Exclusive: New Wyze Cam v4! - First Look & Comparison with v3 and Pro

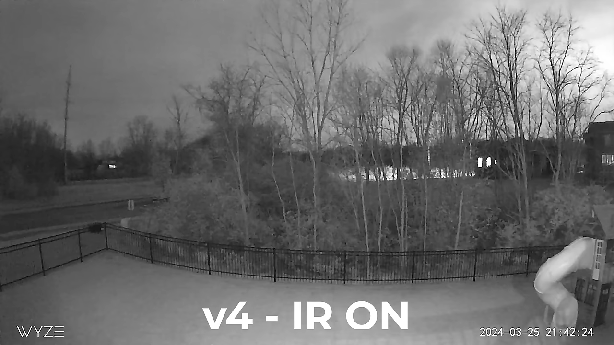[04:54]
but the true prowess of the starlight sensor lies in its ability to illuminate the darkness well beyond the infrared reach.